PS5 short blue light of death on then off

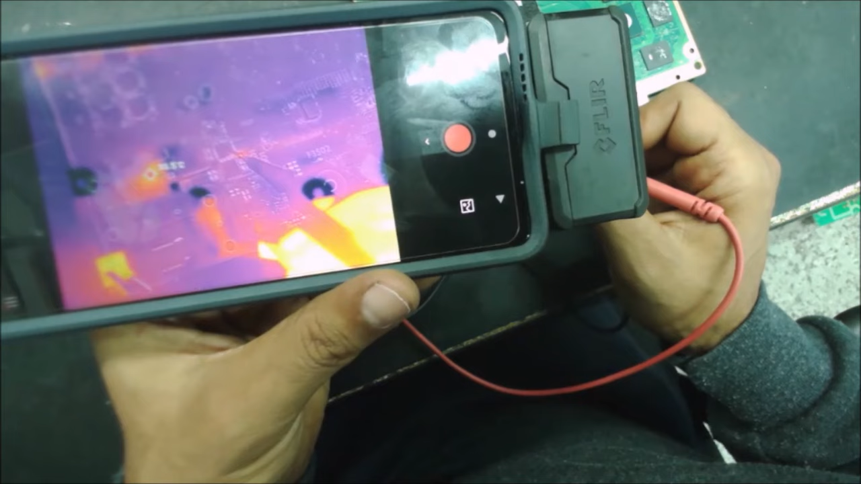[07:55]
Okay, so I am injecting this side of the coil, and they see something this side, could be one of that capacitors here.
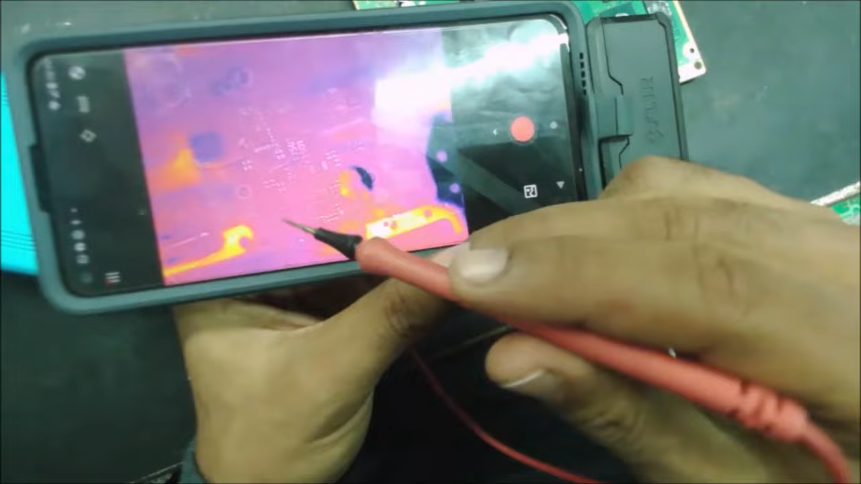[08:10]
Yeah, definitely, you see that one? Here is the coil, and is the left side of the coil.